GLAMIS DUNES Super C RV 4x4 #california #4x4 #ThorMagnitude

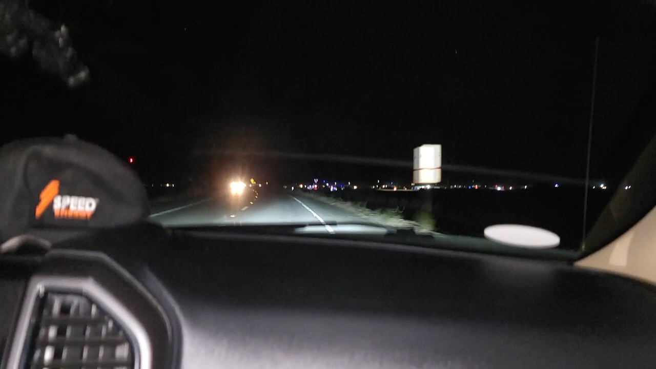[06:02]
We always come in when it's dark, but look at that, we're here. Now we just gotta find our party through all this mess, my goodness.
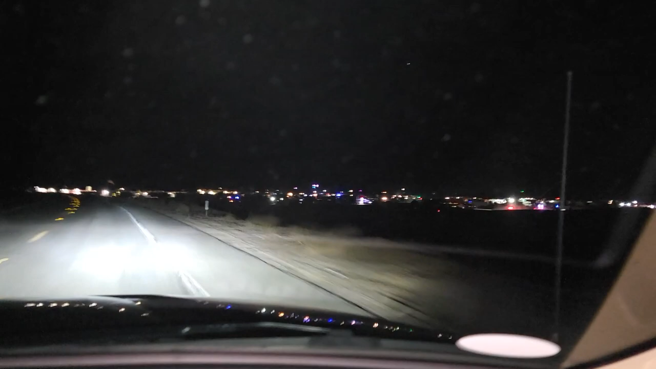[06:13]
I don't know if you guys can see it. All right, we'll get a better view once we're in it.
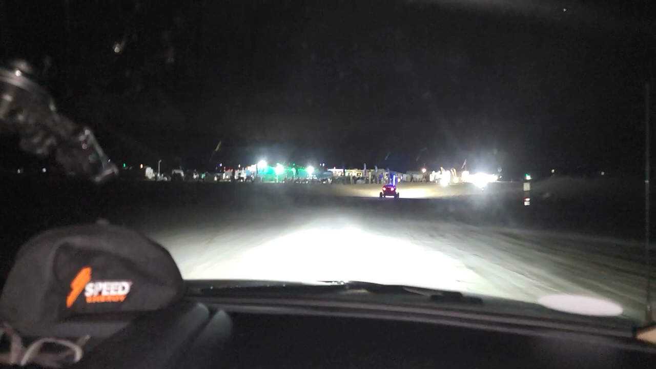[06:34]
Man, feels pretty good with the Sumo Sprees. Oh yeah, driving through the dirt. Yeah, it feels way better. Remember when I forgot that we went to Utah and we didn't really go take these moondocking yet.
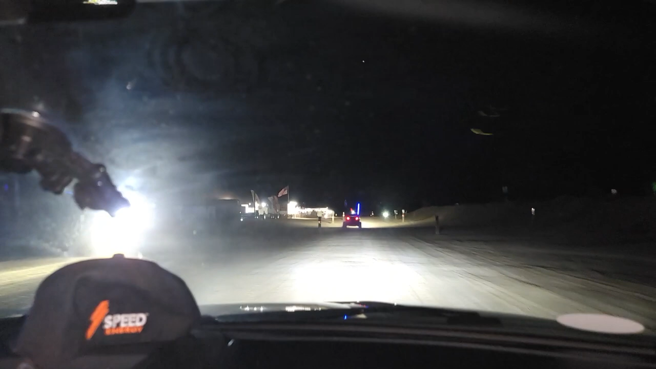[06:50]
Alright, we're just trying to make our way in. So far we're on a dirt road. It's similar to like the high desert, the hard sand. We're not in any soft sand yet.
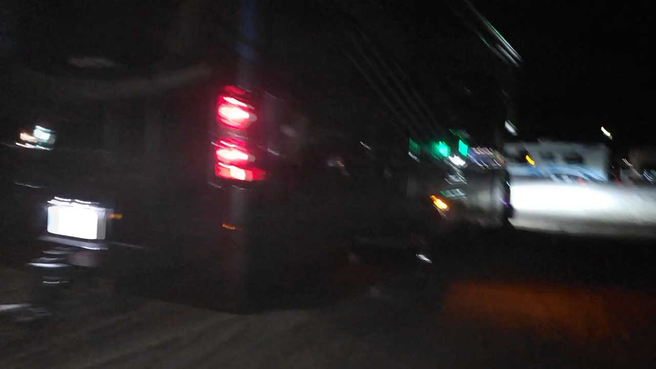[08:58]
We're doing pretty well. Not too bad. We're turning up here to the right over here.